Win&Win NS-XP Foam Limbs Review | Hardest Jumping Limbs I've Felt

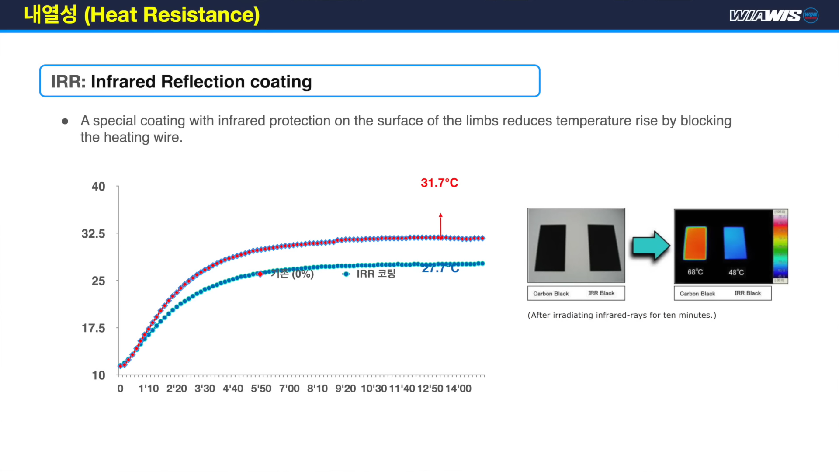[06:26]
So they're talking about heat resistance in the paint, and it shows in the graph that I'm putting on your screen now that shows the resistance to the actual loss of draw weight in temperatures because of the coating itself.